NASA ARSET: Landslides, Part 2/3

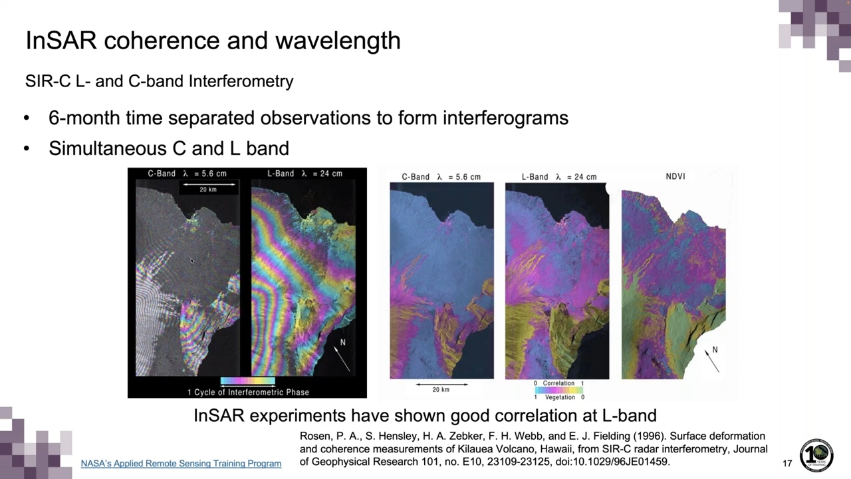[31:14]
It affects the coherence of the L-band to some extent, and it affects the C-band coherence very strongly. And this was published in this paper in 1996, led by Paul Rosen.
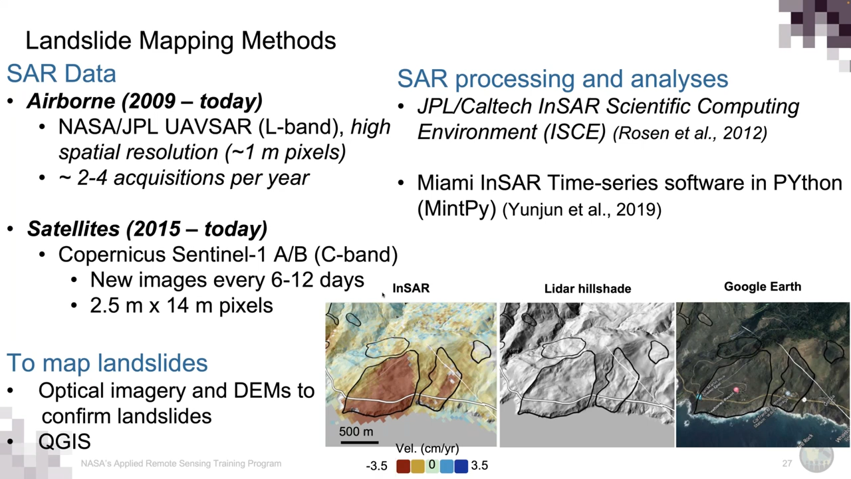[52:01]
And those are excellent ways to confirm what we see on the INSAR data and better map the landslide motion and confirm the extents. So this is a result that we did some years ago.
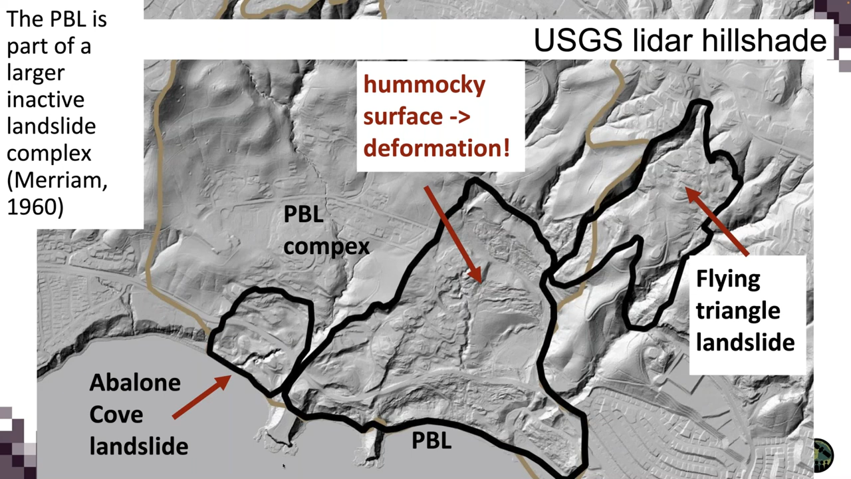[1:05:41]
And this is an ongoing thing that's right in the middle of an area of significant population. You can see, even on this LIDAR, it gives details where you can actually see the blocks of individual lots.